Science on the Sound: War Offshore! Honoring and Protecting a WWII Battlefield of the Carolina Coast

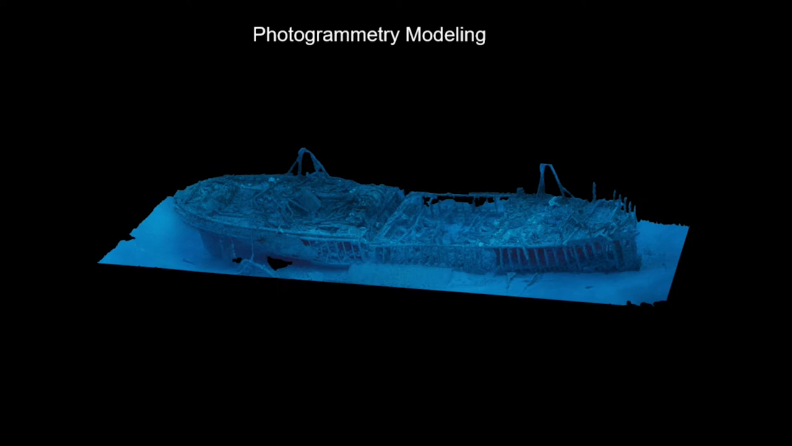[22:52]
critical element in recording shipwreck sites.
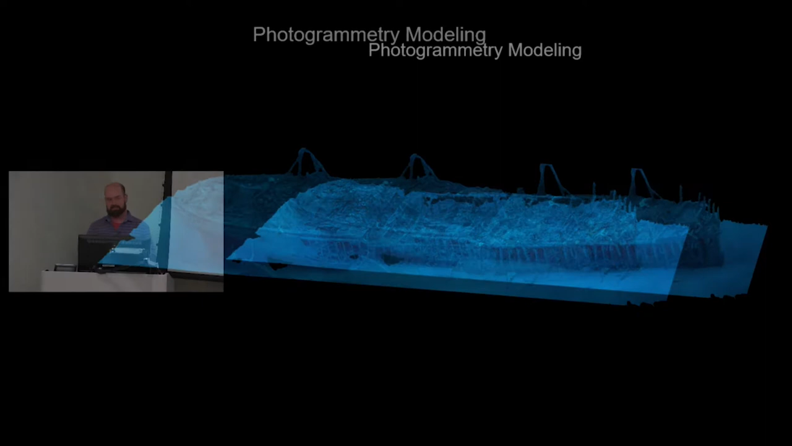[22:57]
And what this allows you to do is take a series of 1,000 or 2,000 images and process them all together and reference them to one another and create a 3D model of the wreck itself in a really pretty short amount of time. So this site's in about 320 feet of water, and the images to create this 3D model were done in a single 30-minute dive, and then we were able to have this kind of permanent, really detailed record of the site.
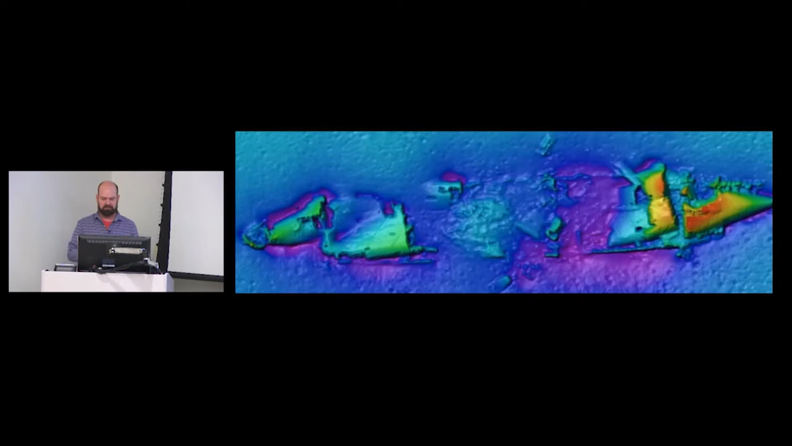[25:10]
That was a tanker that was sunk, again, just off of the Hatteras area in about a little less than 100 feet of water. And again, beautiful dive site, wonderful place to visit. But these allow us to get these really cool
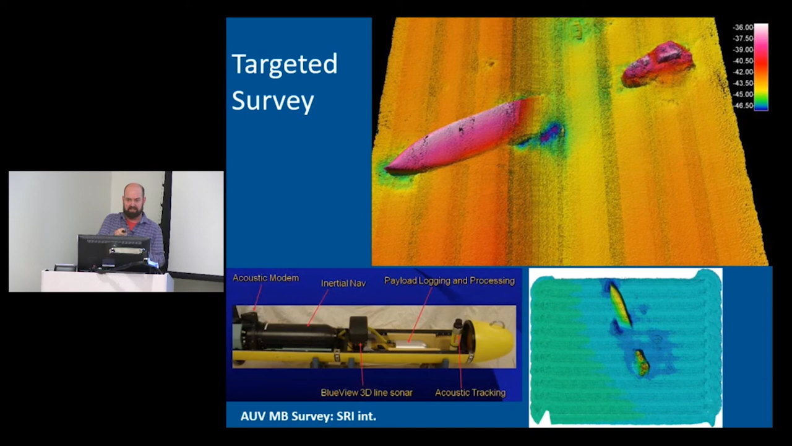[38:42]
If you want to see detail, you're not seeing far at all. So it's sort of the difference between a spotlight and a wide beam. And so it makes it challenging and time consuming to do. And in the course of this, we found several targets.
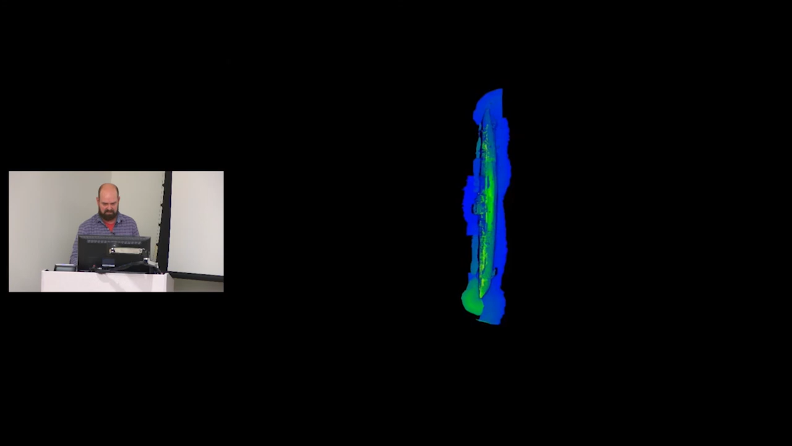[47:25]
You can see the detail that you get from this laser scanning system. Now, getting that, it was really tricky because we had to basically set up a positioning environment on the bottom.
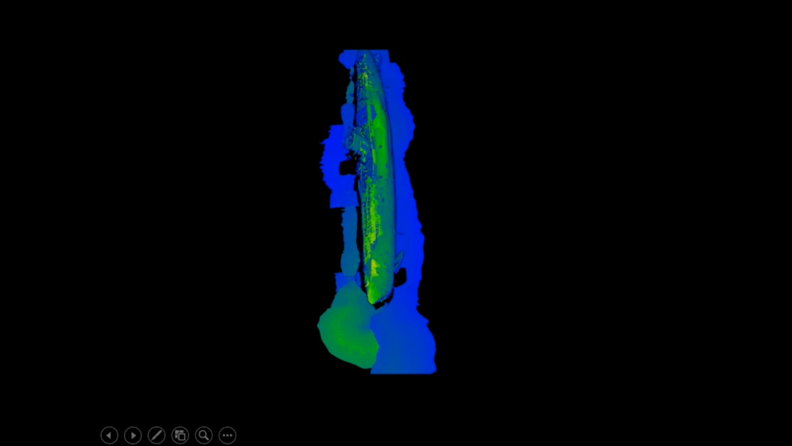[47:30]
We had to set up acoustic receivers around the entire battlefield site so that the sensor was,
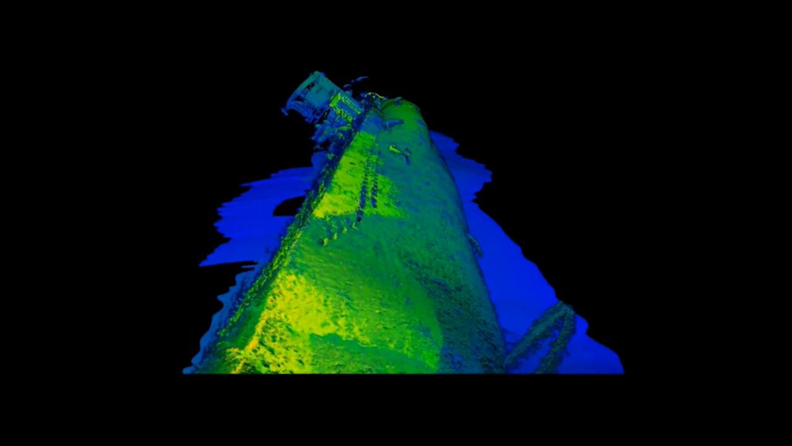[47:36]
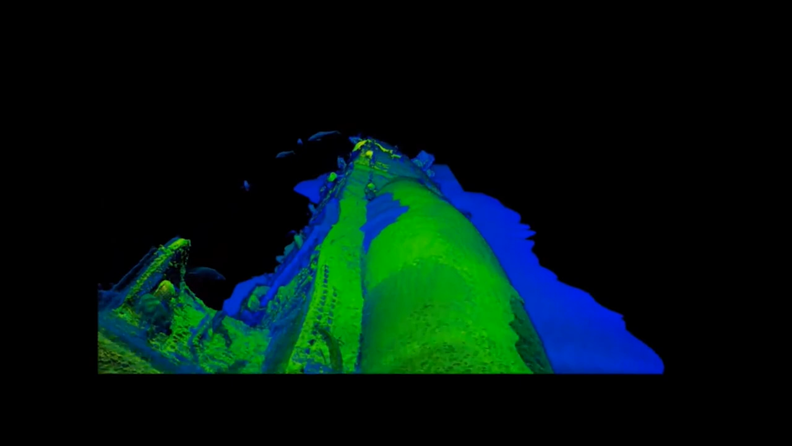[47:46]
And so that was really tricky. Some of these little sort of smears that you see are grouper swimming past the sensor.
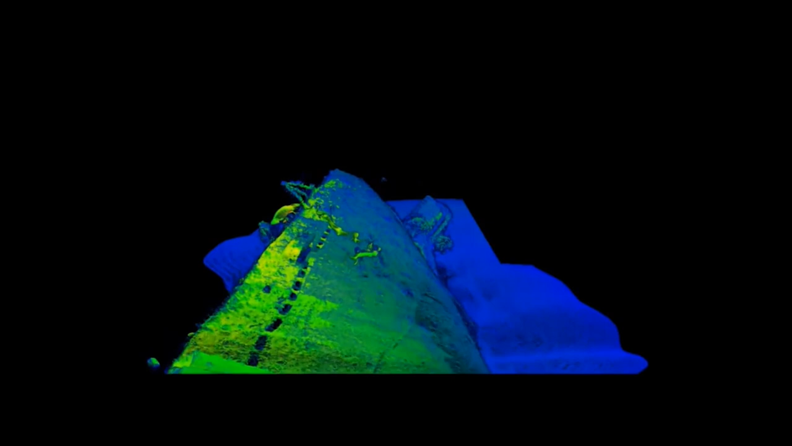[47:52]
Get out of the way. But again, incredible preservation.
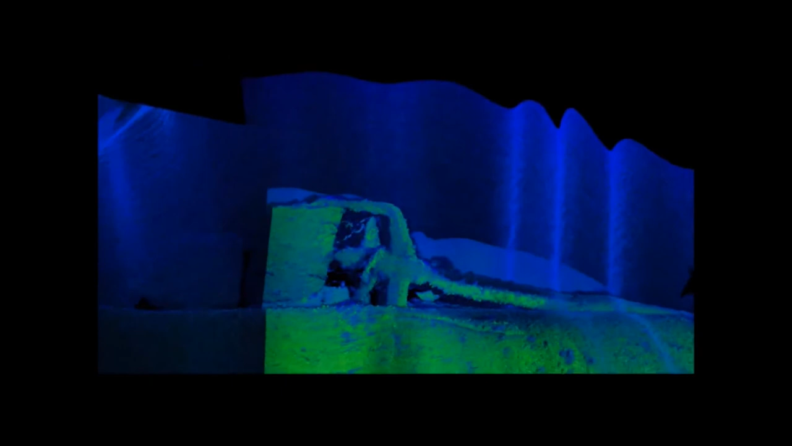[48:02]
And then we have this incredibly detailed 3D representation of these sites that, you know, just a few years ago would have been impossible for us to capture, particularly in this water depth.
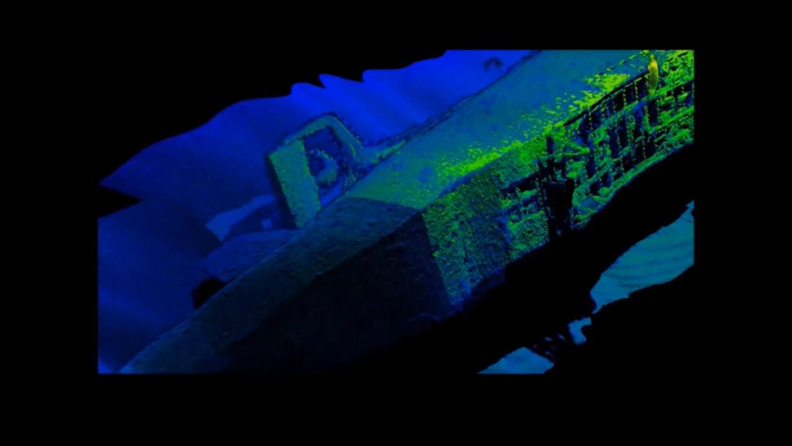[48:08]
So now we have the capacity to go out there,